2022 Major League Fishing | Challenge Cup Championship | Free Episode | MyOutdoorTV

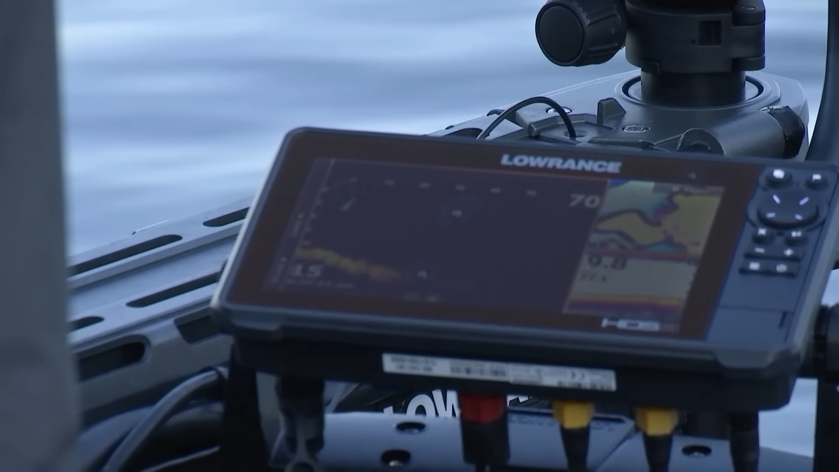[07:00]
We can see that on our Lowrance forward-facing active target sonar.
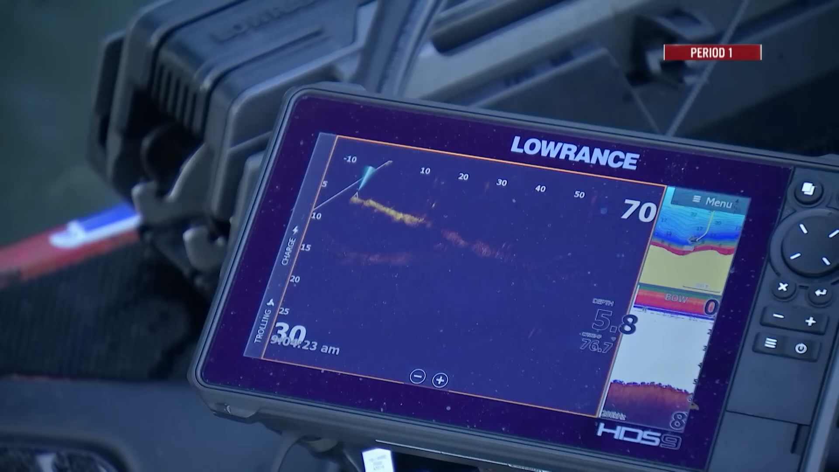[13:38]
It's just so easy with this active target, not so much to see the exact fish, but to just know if there's life under these things.
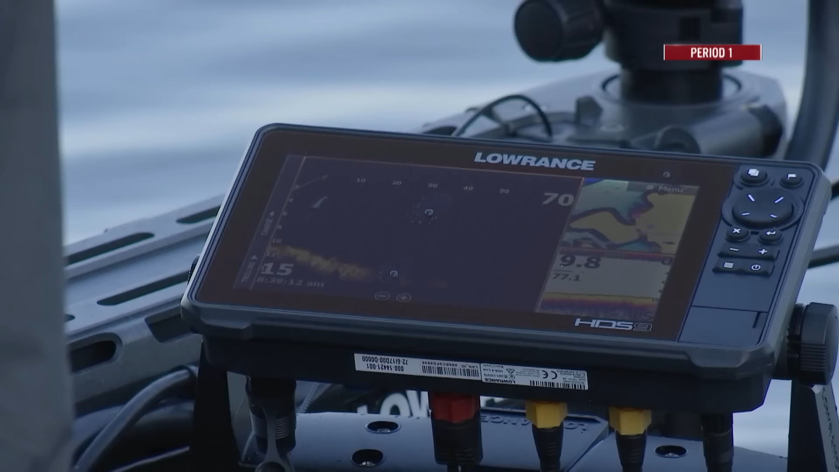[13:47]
And one bite right there, but I think he was probably a little one.